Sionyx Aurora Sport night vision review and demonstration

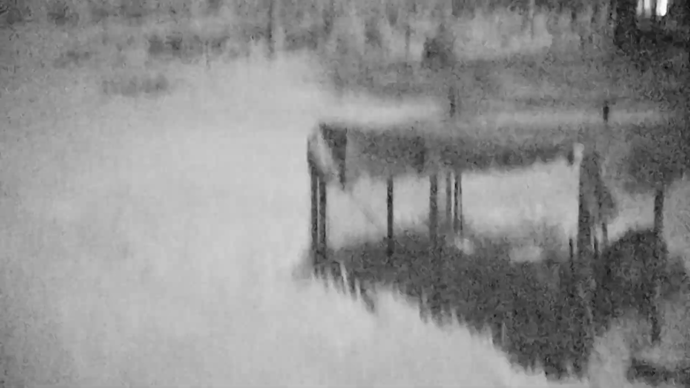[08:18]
Like even the stuff has shadows and you can just see everything clear as day right now.
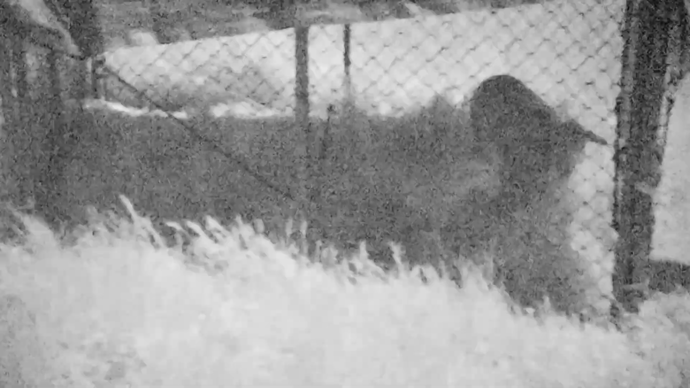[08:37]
We've got our little sheeps here.
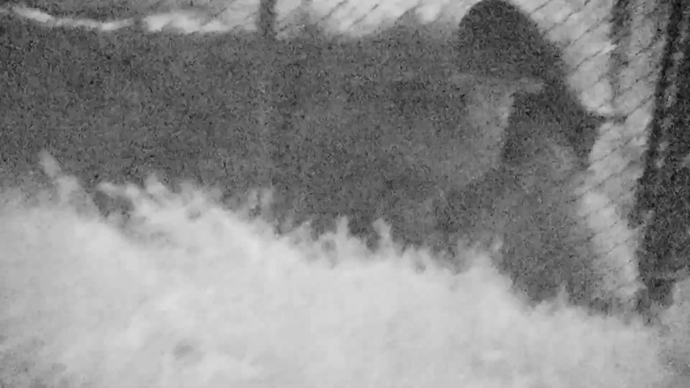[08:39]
You can see looking at me.
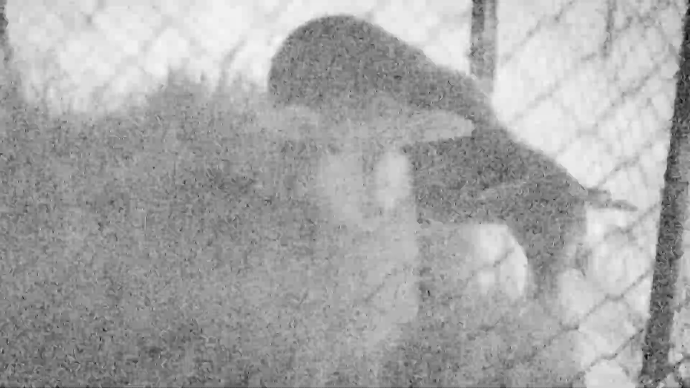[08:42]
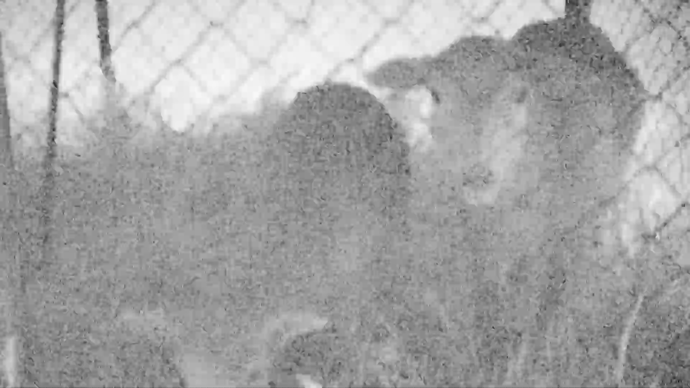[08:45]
And this is just with this is just with the black and white. I can also switch to green scale and a bunch of different modes. But I like this one the best. Let's see. Are they in focus properly? Yeah.
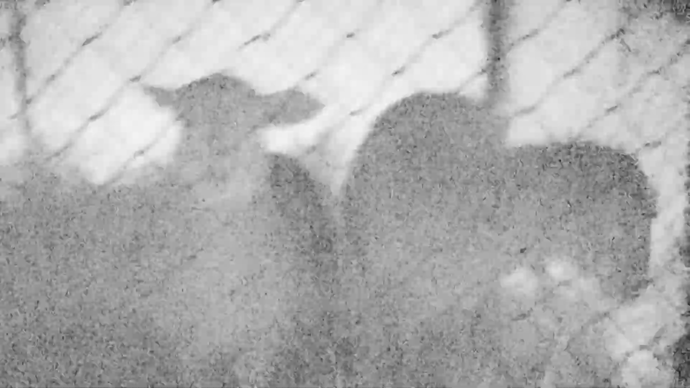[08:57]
I can actually do a test for you guys to show you what it looks like with the color night vision. Just give me a sec. You can see the cameras from my house.
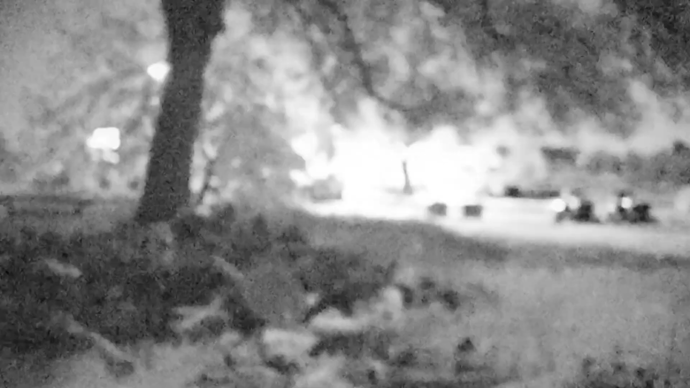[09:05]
I have security cameras. They make it look like floodlights.
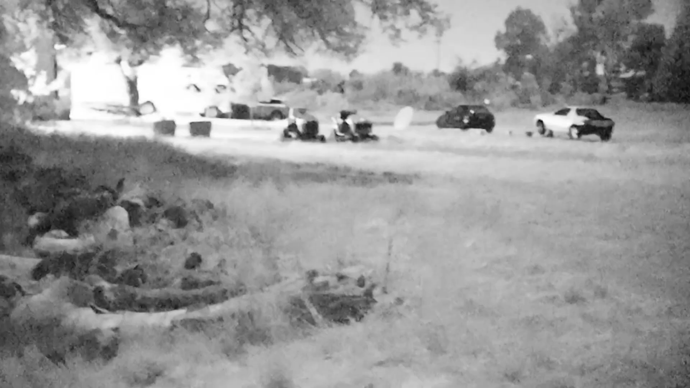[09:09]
All right. Now to show you the color.
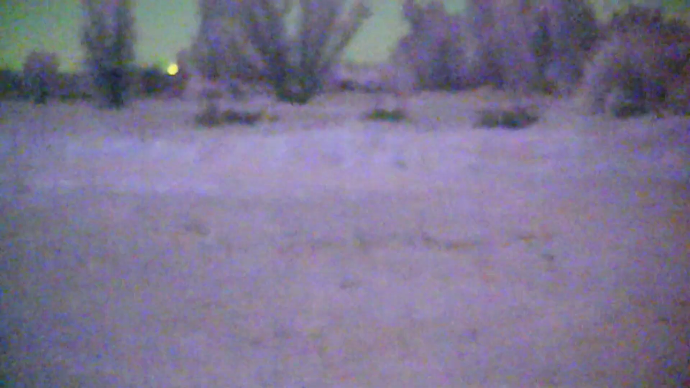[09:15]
So this is using their special night color technology. As you can see it doesn't look as good as you'd think it would.
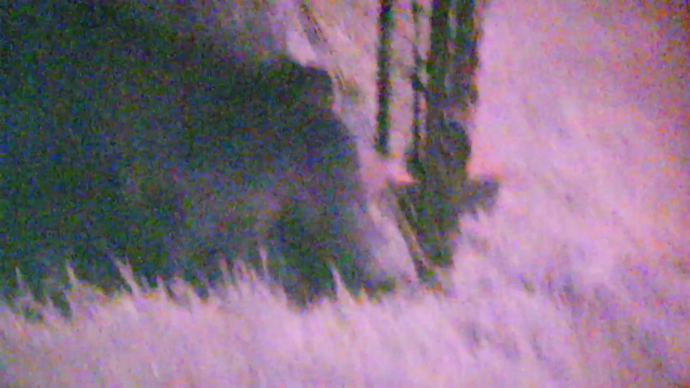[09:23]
But I mean it does give everything color.
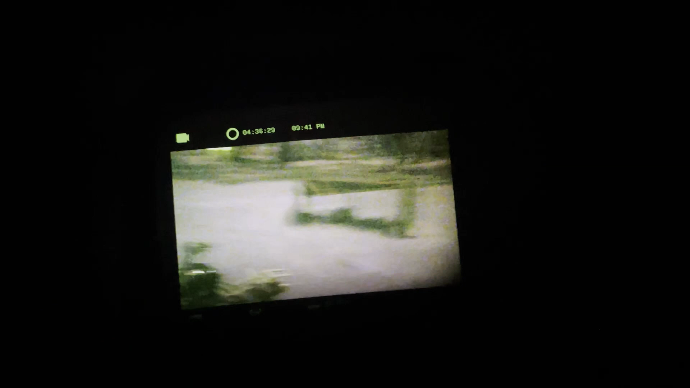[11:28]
So I have it in color right now.
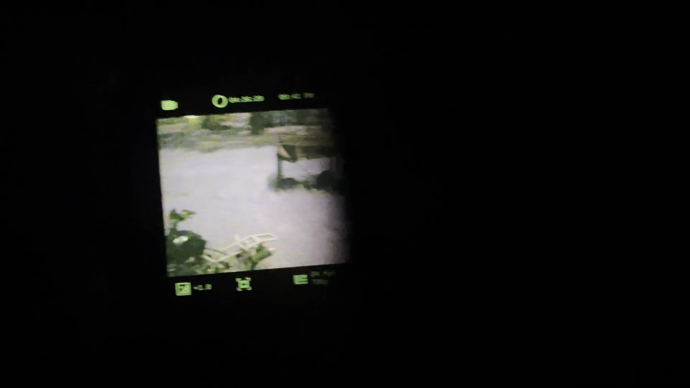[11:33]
And you hold down the top button and you get these different things. And we'll go to night glow. Oh I hit the wrong button. Okay hold it. Go down to night glow. So click right. Then we'll go over to green.
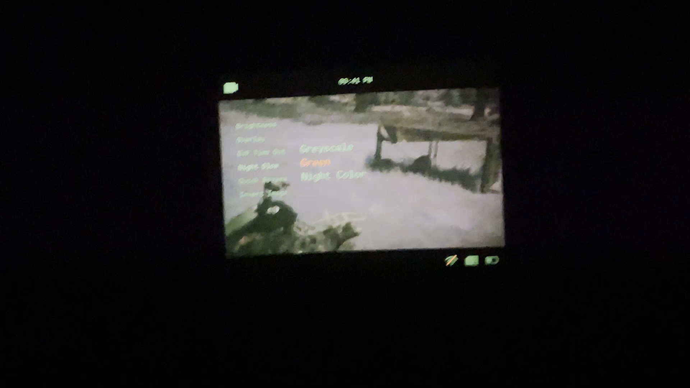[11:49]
Then you click the button. It'll switch it to green. This is what most people think.
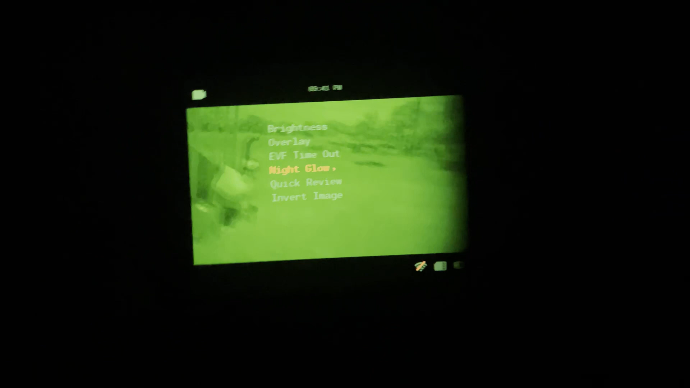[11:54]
See. Think of seeing. Oh man. This is hard to do. This is what most people think of when they think of night vision.
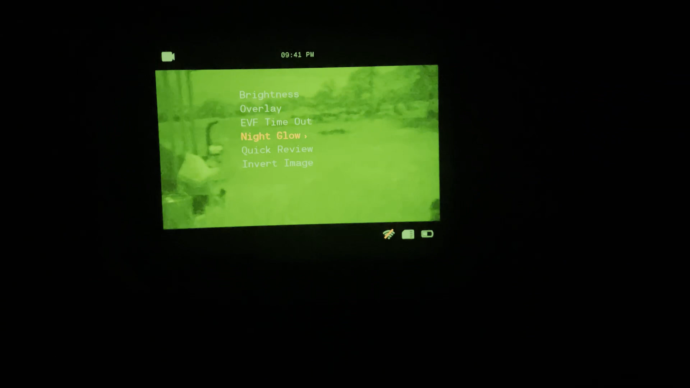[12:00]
It's really bright. So it's hard to use. You have to tone it down a bit.
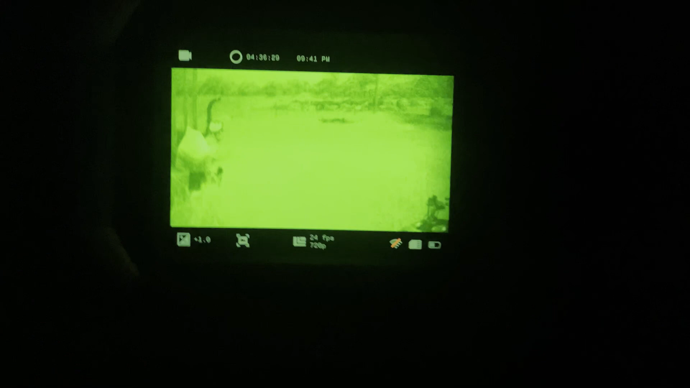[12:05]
But you can see everything with this.
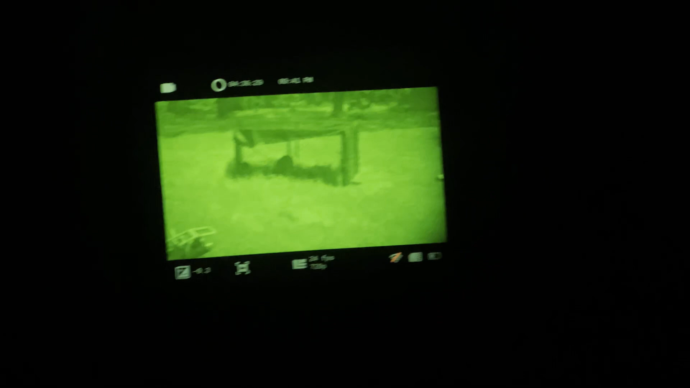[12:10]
It just gets washed out. This is for when it's really really dark.
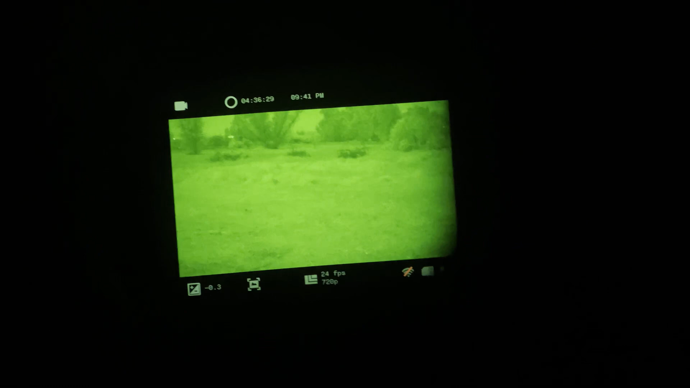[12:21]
You can see that flashing in the back right bottom right.
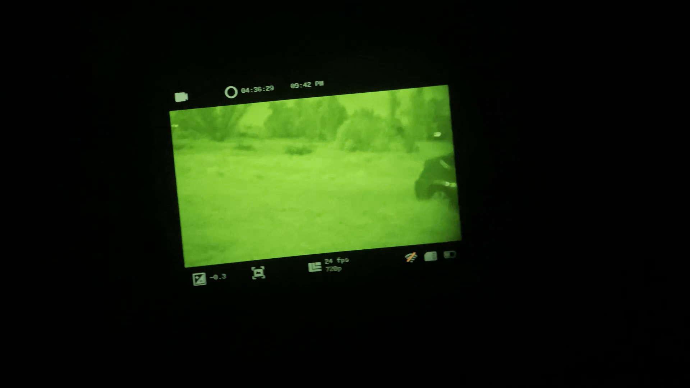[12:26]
That's from the That's from the camera picking it up. Alright.
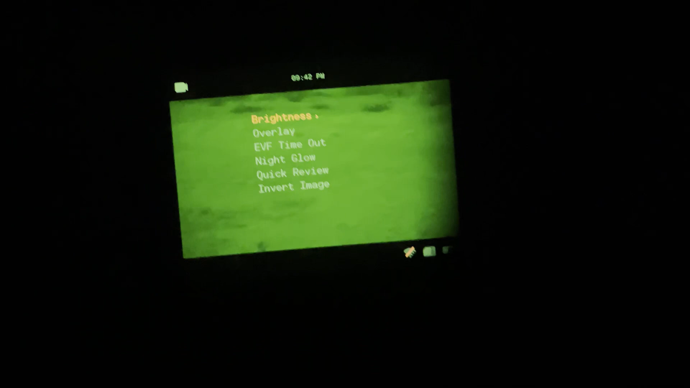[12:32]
I'm going to go back to regular night vision. Let me see.
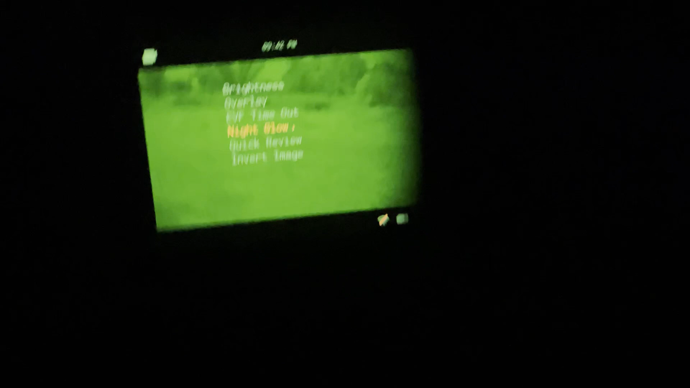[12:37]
Got a night glow.
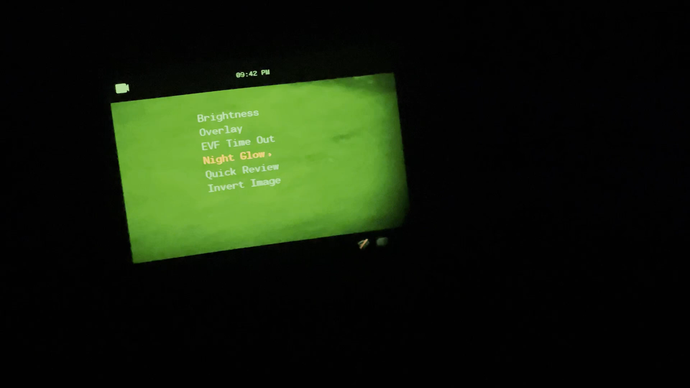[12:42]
So let's go back to night glow. And we'll go back to my favorite grayscale.
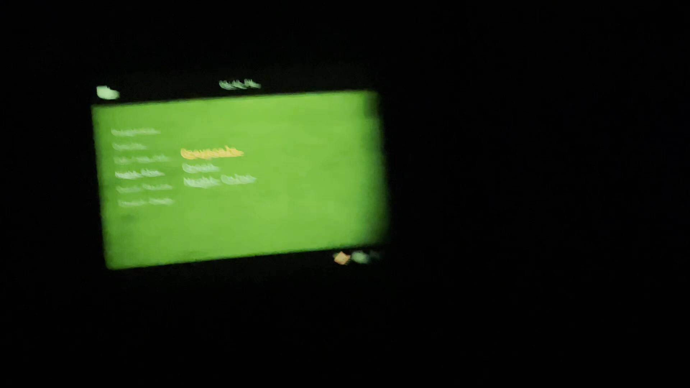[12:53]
Honestly I think grayscale has the most definition of everything. I like it better. Come on. Okay.